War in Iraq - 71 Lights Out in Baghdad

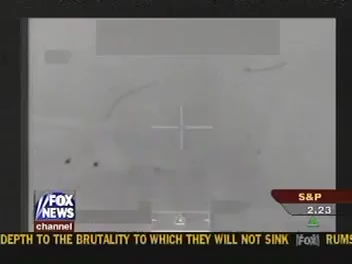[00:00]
Very close range. This isn't high altitude gun camera video from bombers way up in the sky.
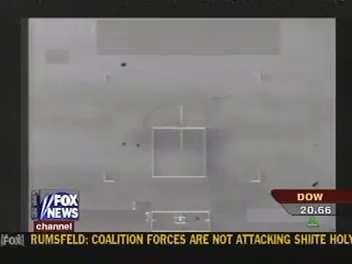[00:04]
This is very close range, real time, real battle photographs from Apache helicopters
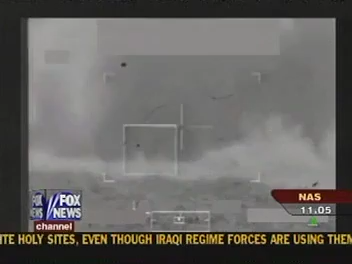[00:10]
flying in squadron formation and coming right down on those pieces of equipment that at once and at one time were able to defend those Iraqi Republican Guard divisions. Of course, right off the top of the briefing, Linda, the key questions to General Myers: what's happening at the Saddam Hussein International Airport, and did the coalition have anything to do with this blackout in Greater Baghdad?
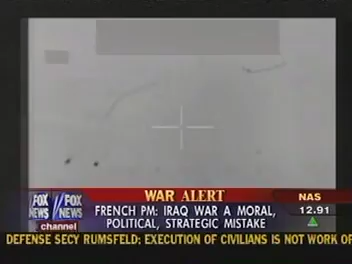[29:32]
What you're seeing on screen now is gun camera video from Apache helicopters destroying either a T-55 or T-72 Iraqi tank or artillery positions, or artillery equipment, rather, arrayed around Baghdad.